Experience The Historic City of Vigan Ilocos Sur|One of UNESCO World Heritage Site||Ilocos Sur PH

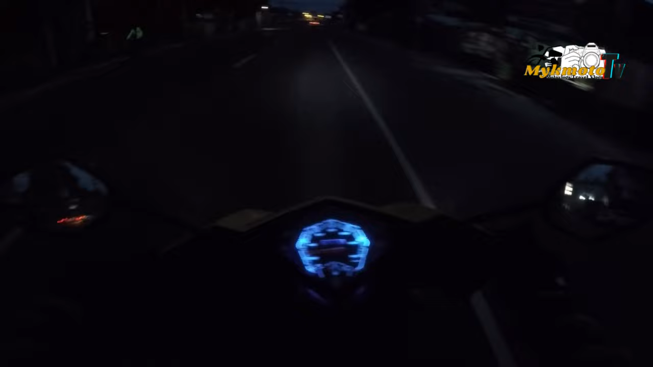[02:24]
Medyo madilim pang paligid. At the same time, maganda ang biyahe at malawag pang kalsada, walang masyadong traffic.